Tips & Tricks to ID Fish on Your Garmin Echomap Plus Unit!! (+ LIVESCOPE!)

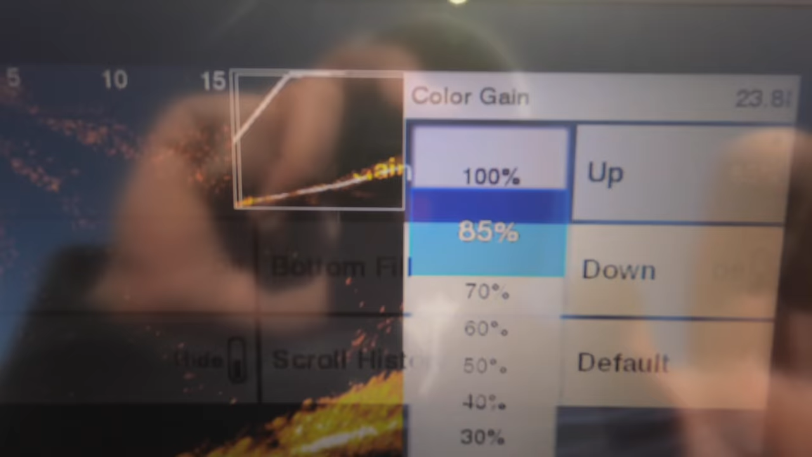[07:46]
you guys always want to keep
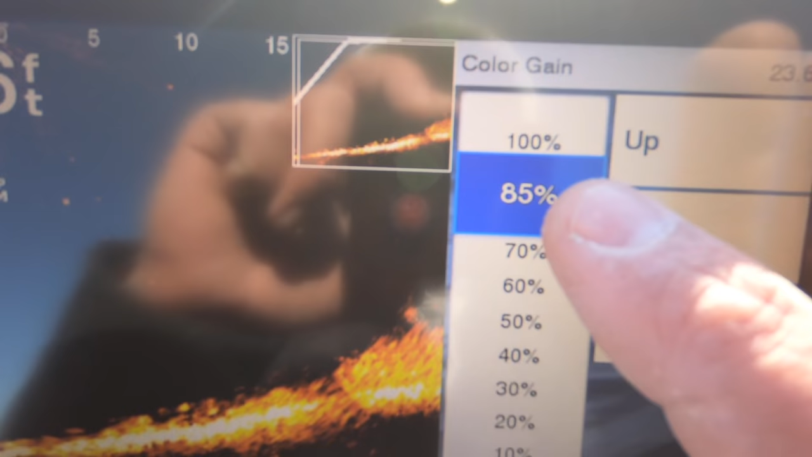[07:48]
your color gain right around that 80 to 85 that's going to make all those fish down there especially
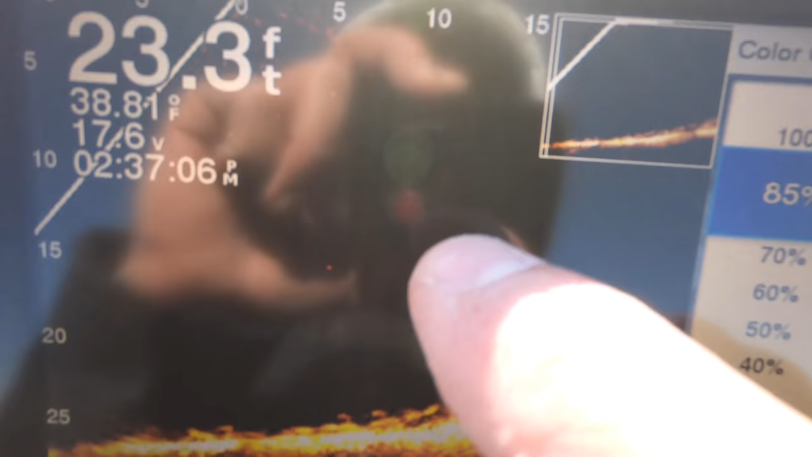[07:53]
On screen: depth 23.3 ft
your baits pop a lot more and it's going to fill in all of that i mean you guys can
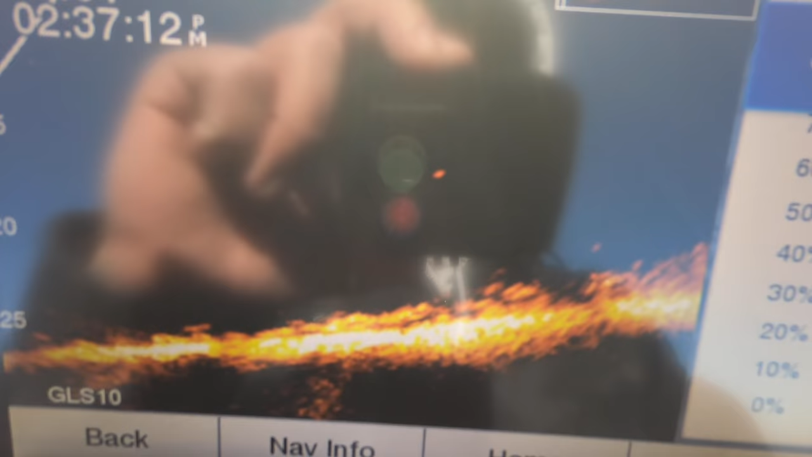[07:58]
see as we lower the color gain it may be kind of tough to tell right off
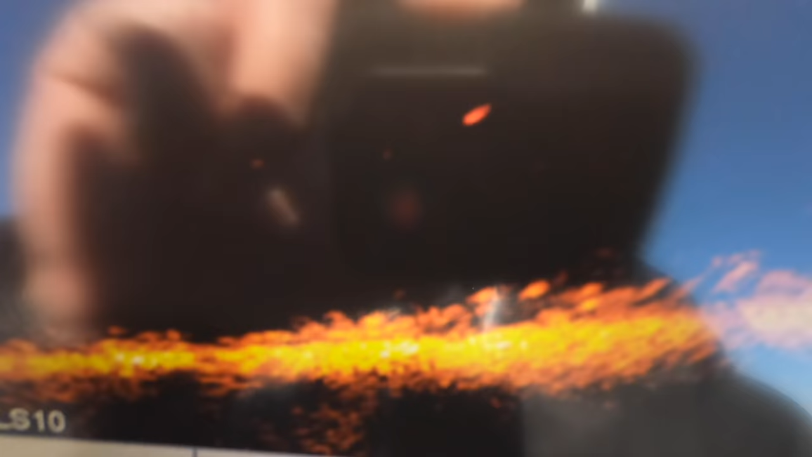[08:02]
the bat but
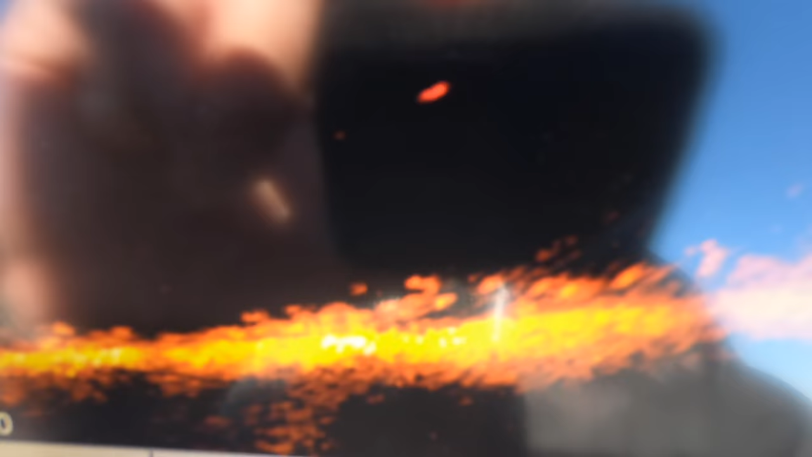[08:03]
you're just
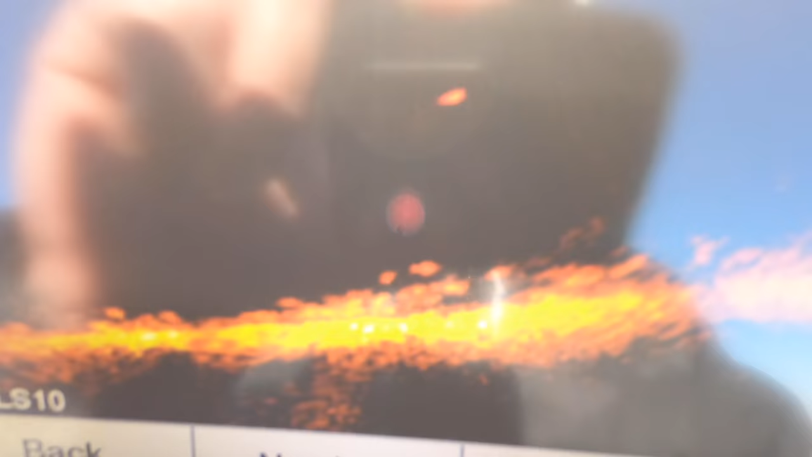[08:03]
not going to be able to see quite as much
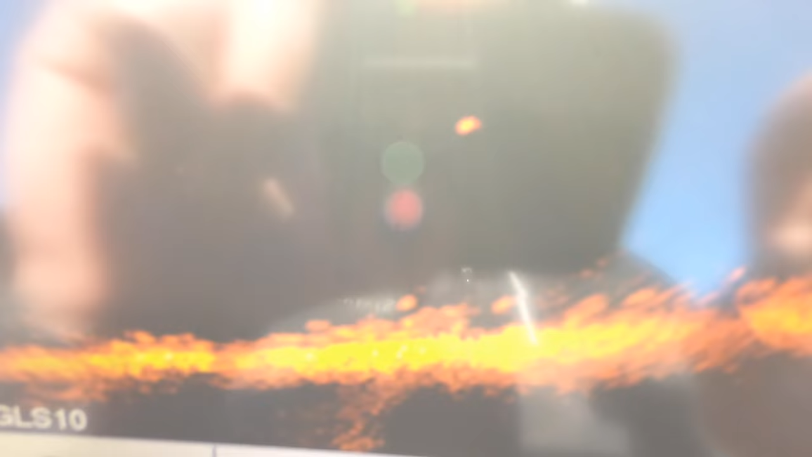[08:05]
you can definitely still see the fish but when it comes
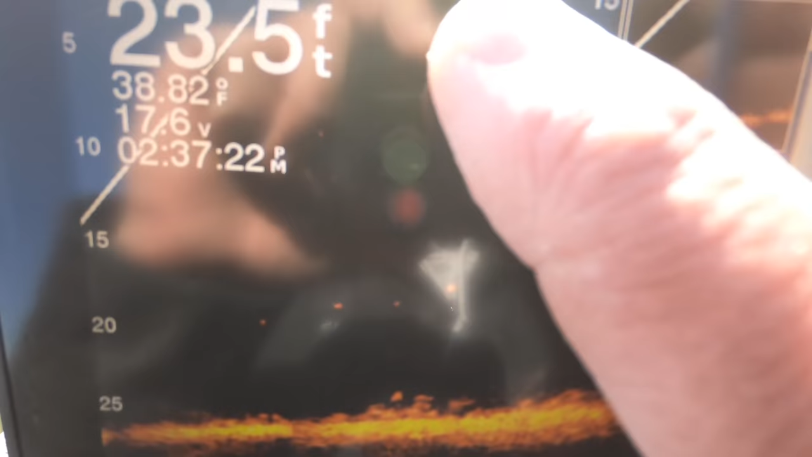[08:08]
On screen: depth 23.5 ft, water 38.82°F
to following your jigs all the way down you really do want to keep that in that 85 range
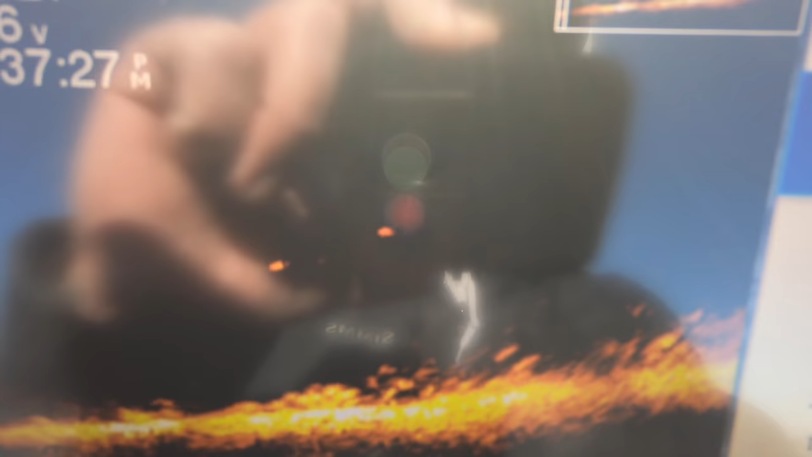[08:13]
that's a question i get asked a lot well i've got all my settings right but i can't see my
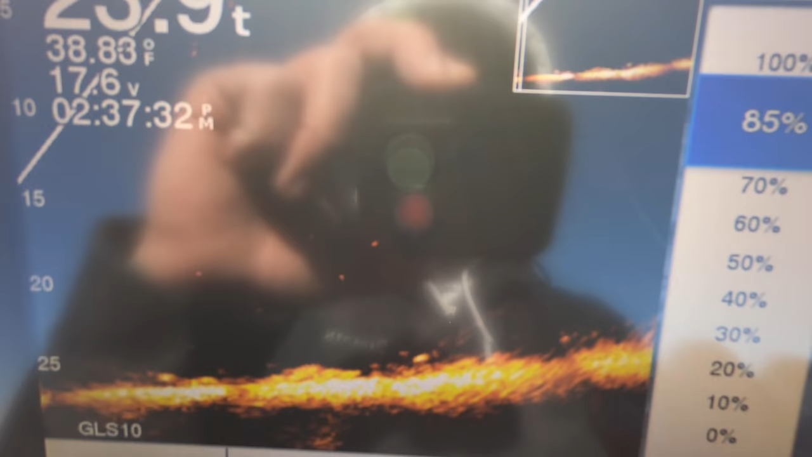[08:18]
On screen: water 38.83°F
jigs that's because you need to change your color gain and bump that up to about that 85 zone
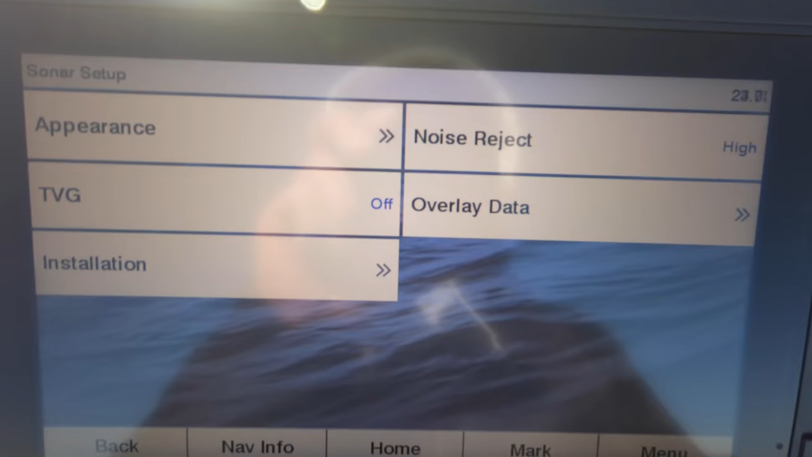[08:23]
so then on the sonar setup screen again
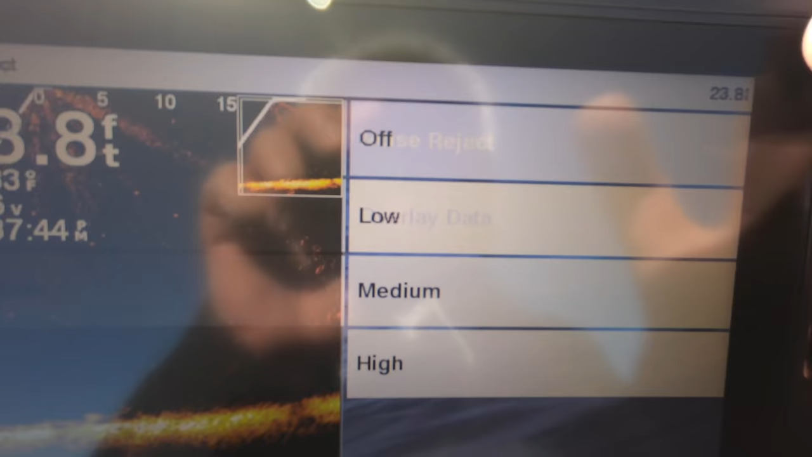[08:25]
going to noise reject i keep my noise reject
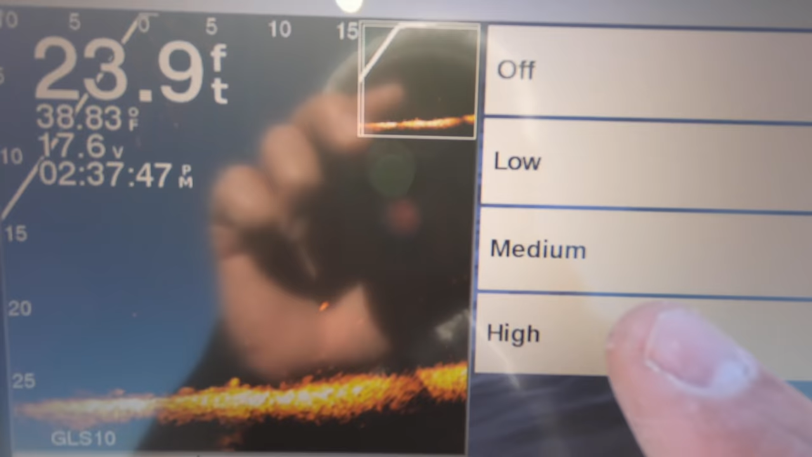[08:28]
On screen: depth 23.9 ft, water 38.83°F
on high you guys can see how it changes the picture get the ghost tree
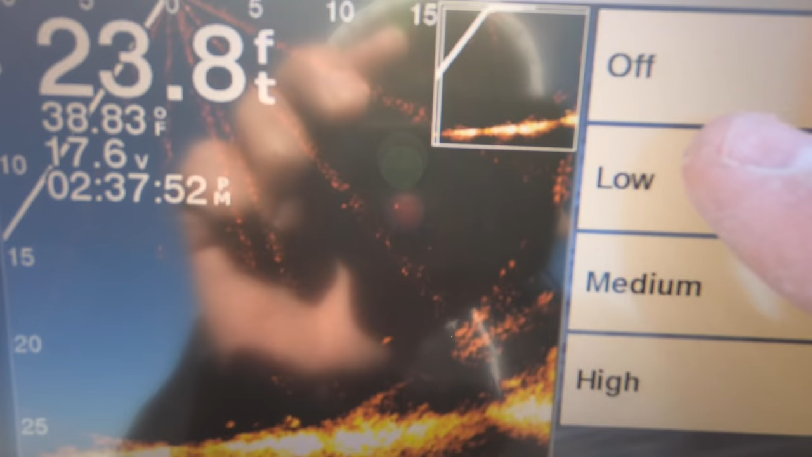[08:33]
On screen: depth 23.8 ft, water 38.83°F
right there low medium high i usually keep it on high
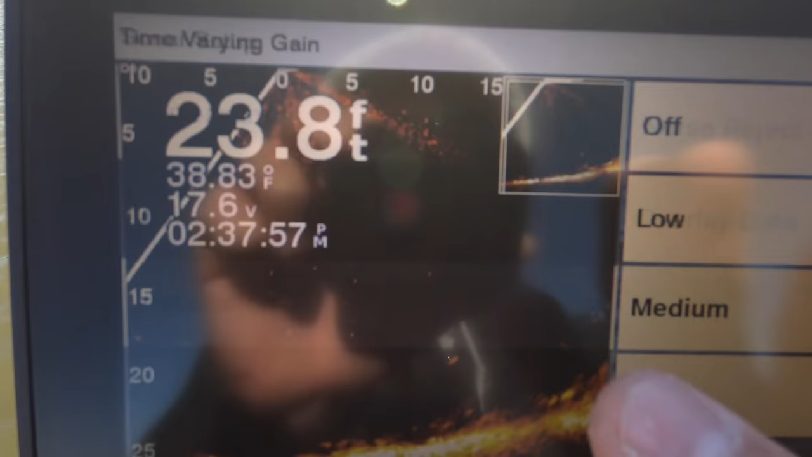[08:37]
On screen: depth 23.8 ft, water 38.83°F
tvg kind of does
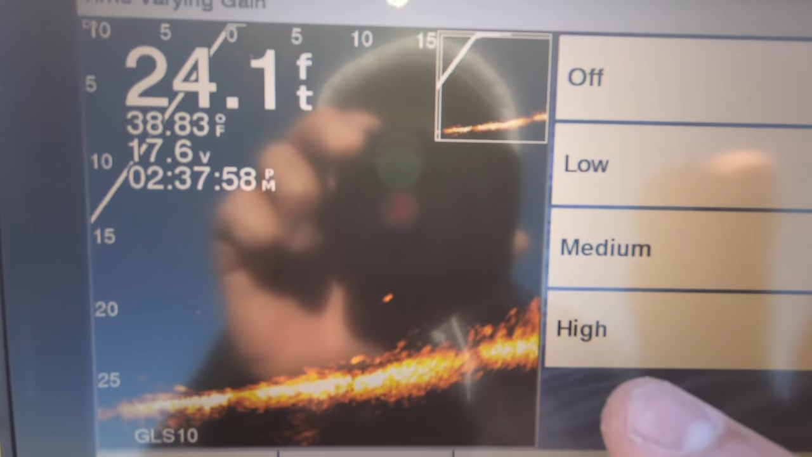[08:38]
On screen: depth 24.1 ft, water 38.83°F
the same thing time varying gain you guys can see how if we have that off
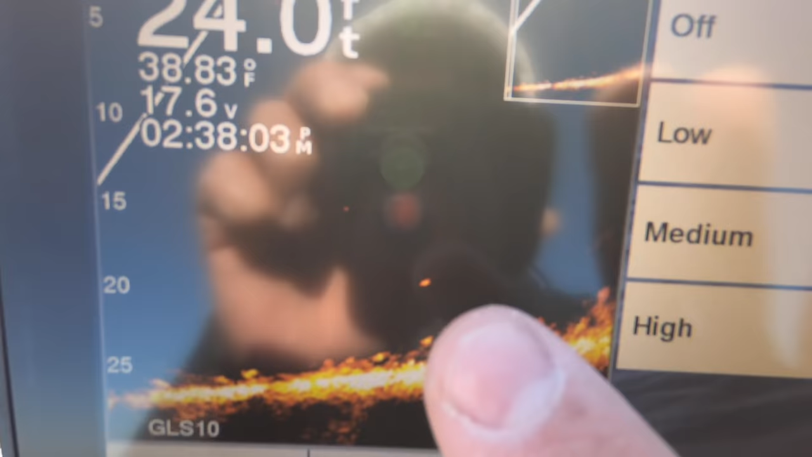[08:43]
On screen: water 38.83°F
it's
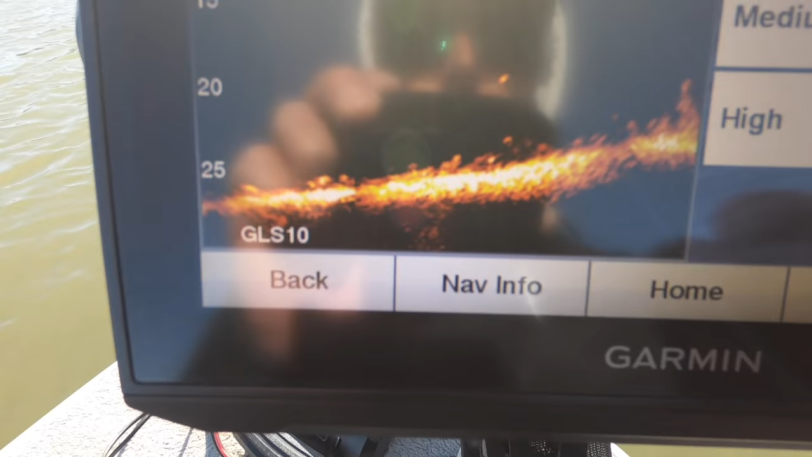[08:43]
a little bit tougher to tell right now because we're in deeper water but when you're in shallow water when you turn
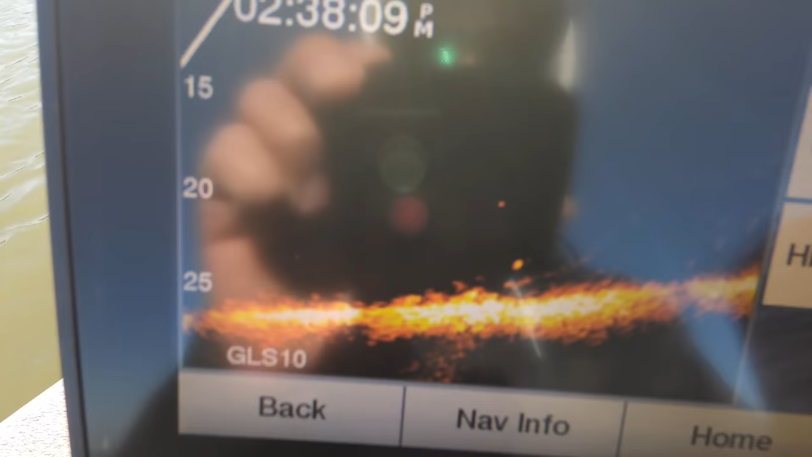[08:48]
that tvg low medium or high you're going to get
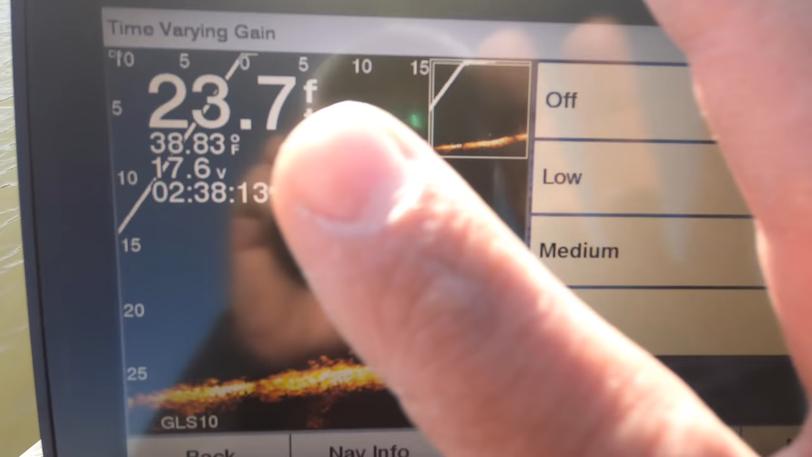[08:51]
On screen: water 38.83°F
more or less gain in there